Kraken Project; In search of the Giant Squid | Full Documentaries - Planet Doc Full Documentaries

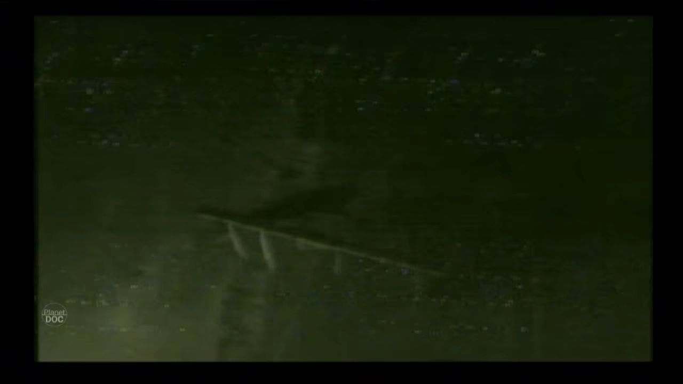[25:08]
To this one, the deepest, we had attached an infrared lens and lights so that the lights would not frighten the animals accustomed to perpetual darkness.
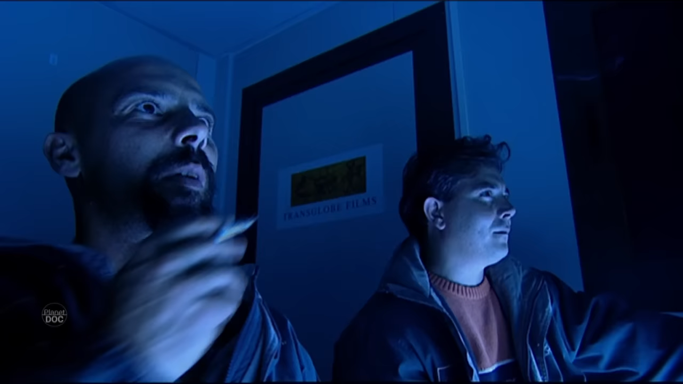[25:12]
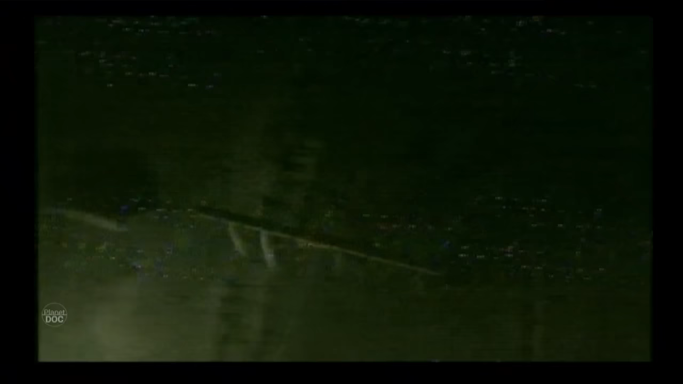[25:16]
We lost quality of image, but new shadows around the lure reaffirmed the decision to use infrareds.